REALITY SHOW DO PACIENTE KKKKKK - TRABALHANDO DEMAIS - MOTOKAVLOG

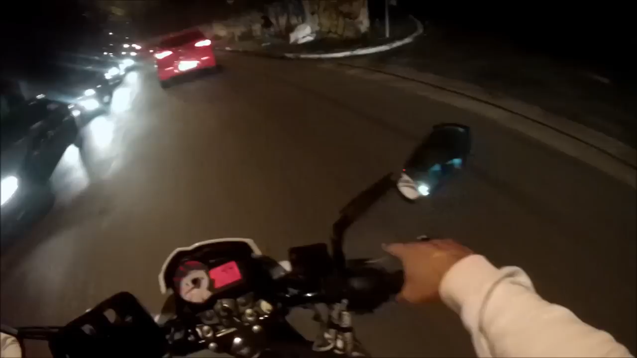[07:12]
É que já tava muito em cima, senão eu podia parar pra ela atravessar. Mas ela também tá fora da faixa, tá moscando, né? No meio dos carros.
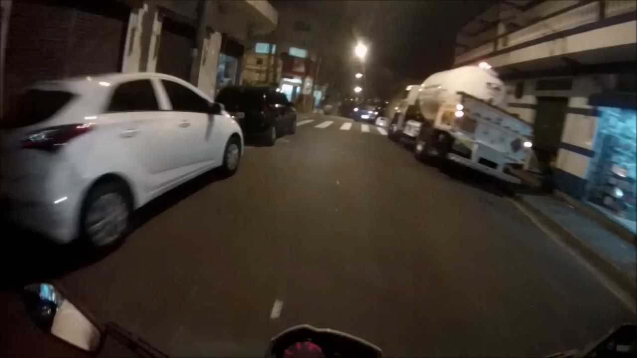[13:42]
Calma aí, tio. Deixa eu passar aqui. Os brothers da pizzaria ali.